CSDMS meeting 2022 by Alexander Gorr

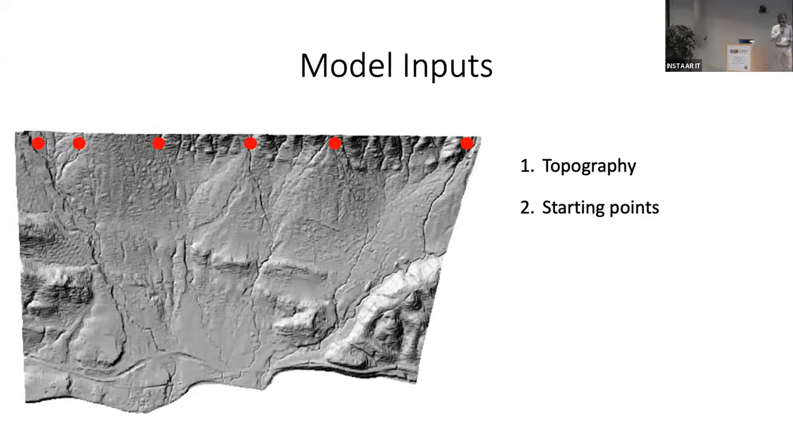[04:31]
So this is a hillshade of the pre-event DEM from the Montecito study area. It also requires starting points for the debris flows. So these are pretty similar to initiation points, except that they're user-defined. And the user can place them anywhere upstream of where inundation is expected to occur. It doesn't necessarily have to be where the debris flow is expected to initiate. It also requires values for debris flow volumes. So for this scenario, we used observed sediment volume made in the days following the event. And the volumes shown here are the volumes for each of the five watersheds. And then finally, the model requires two flow mobility parameters.
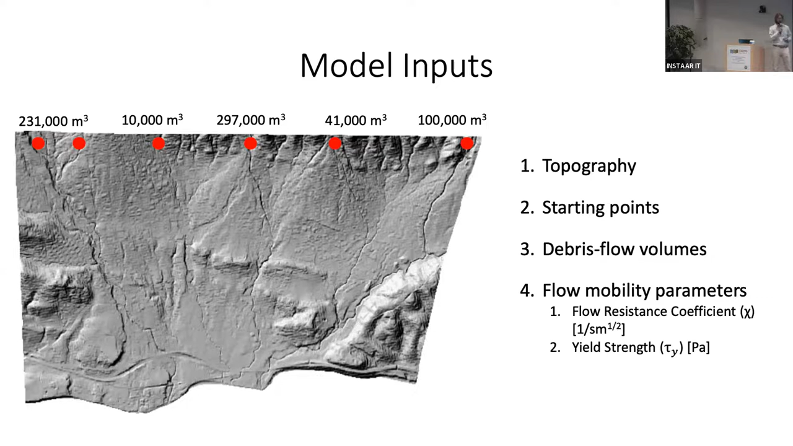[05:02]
And so they are the flow resistance coefficient and the yield strength. And these are parameters that at this point need to be calibrated for each site.